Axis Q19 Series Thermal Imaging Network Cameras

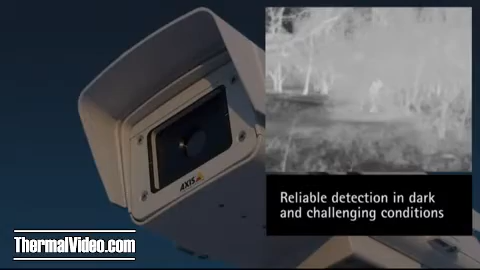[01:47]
Axis thermal network cameras are a perfect complement to any professional network video surveillance system.